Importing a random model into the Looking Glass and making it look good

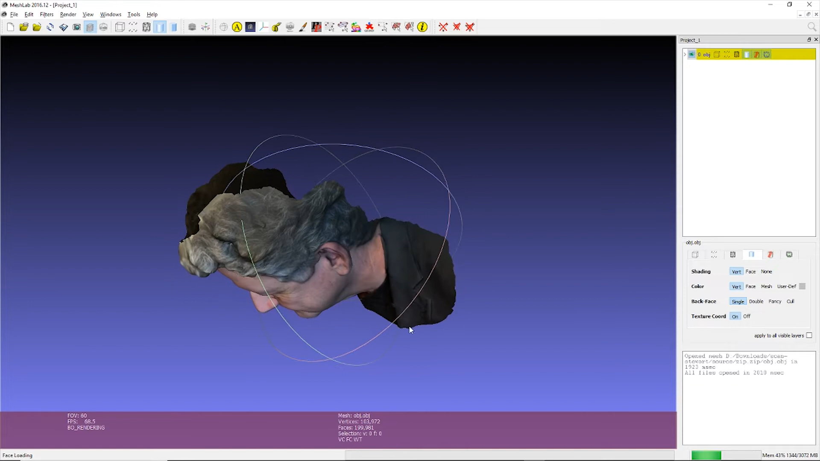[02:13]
And this isn't a complete head, like it's the front of someone's head. That's okay. We'll work with it. So you can see 200,000 faces.
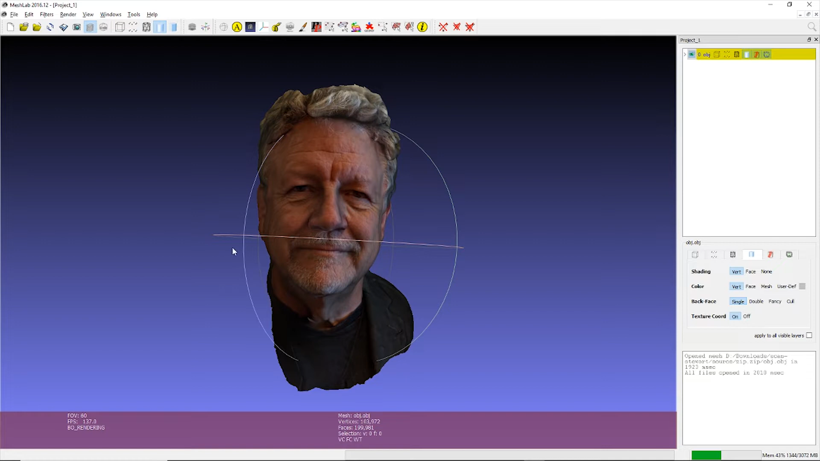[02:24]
We want to reduce that to 100,000. So we're going to go to Filters, Remeshing, Simplification, Reconstruction. And then this thing called Quadratic Edge Collapse Decimation with Texture.
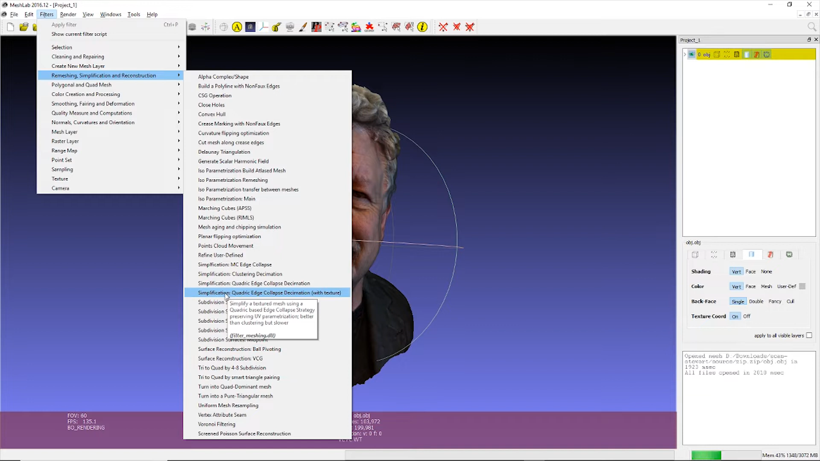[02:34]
That's important. It's going to bring up this whole dialogue. You put in the target number of faces. And I'm going to check two things. Preserve Boundary of Mesh and Preserve Normal. Then hit Apply. And it's going to crunch on this for a second. You're not going to see a difference. Not that obvious of a change from 200,000 to 100,000. So I take this and this is now, and you can see down here, this now has 100,000 polygons.
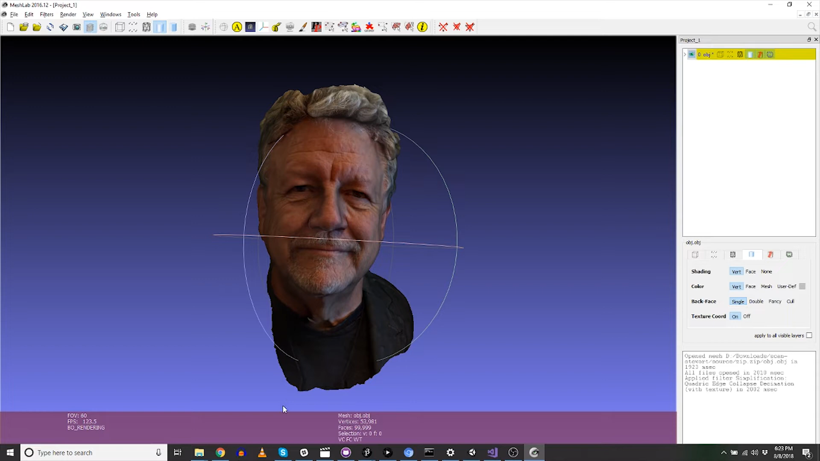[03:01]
So now I'm going to export this mesh again as an OBJ. And I'm going to call it, like, Stuart.
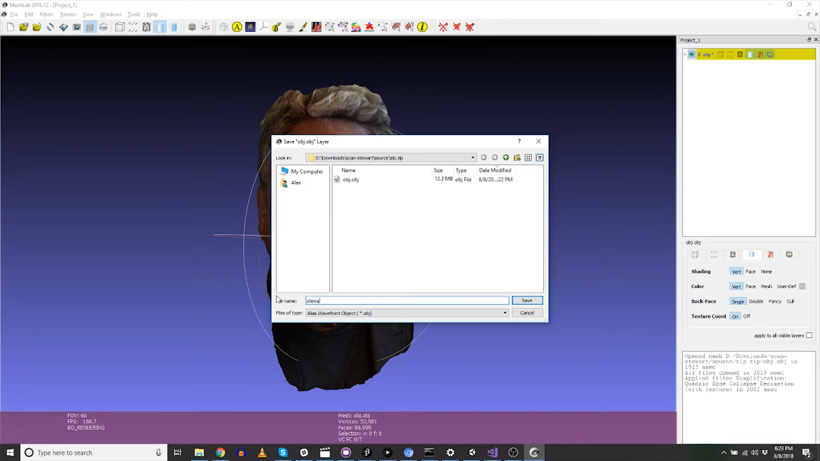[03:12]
OK. So now I'm going to go into Unity.